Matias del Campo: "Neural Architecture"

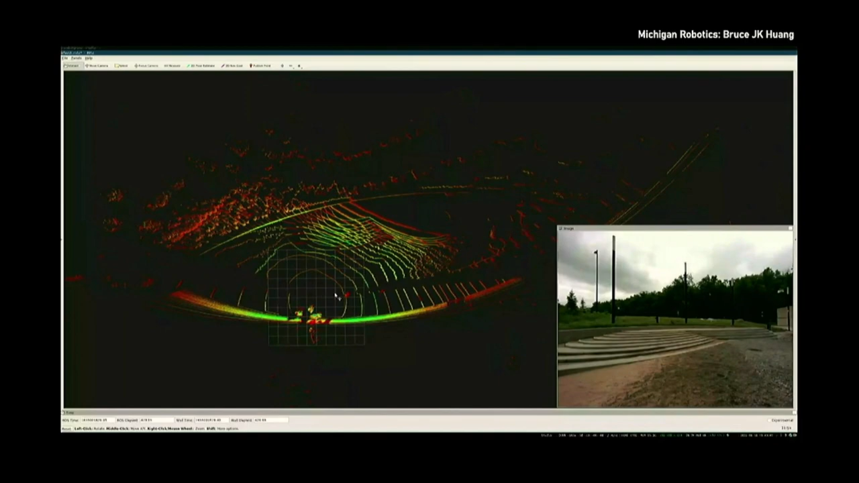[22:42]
which replaced another video that I had in my lecture, because I really am fascinated with the way how machines see the world. This very strange and weird perception of our environment, of physics, of materials. So this is how they see the robot garden. It's this lighter imagery, light and range detection, that allows them to perceive the depth and dimension of where they have to walk through. And funny enough, also because of the way how they do it, everything that makes shadows for them, what is behind the shadow, is invisible.